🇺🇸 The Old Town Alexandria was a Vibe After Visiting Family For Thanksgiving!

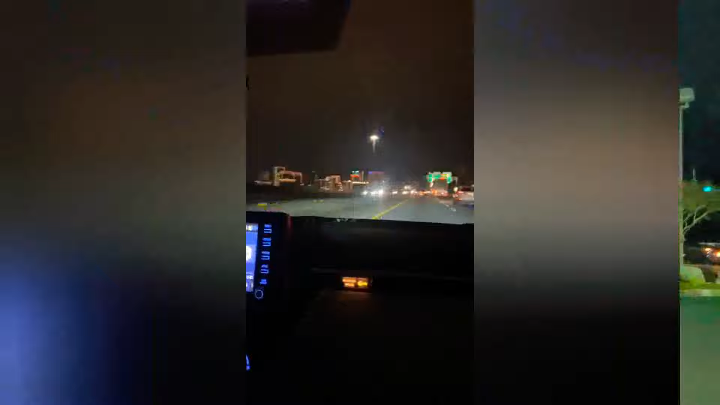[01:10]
ground in the States look at this this is Richmond right here oh looking clean